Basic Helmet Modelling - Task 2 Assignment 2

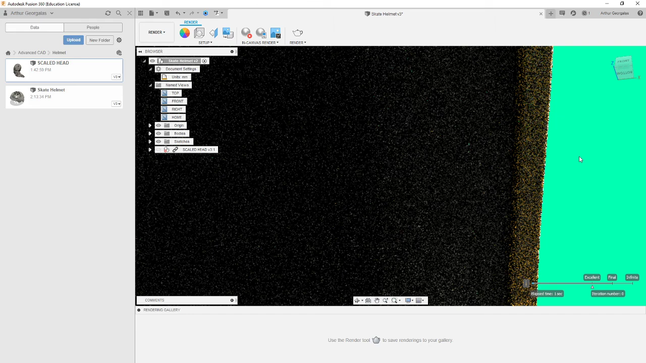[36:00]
yeah so there should be a little gap here oh that's not going to look good with the lighting but it looks like that is actually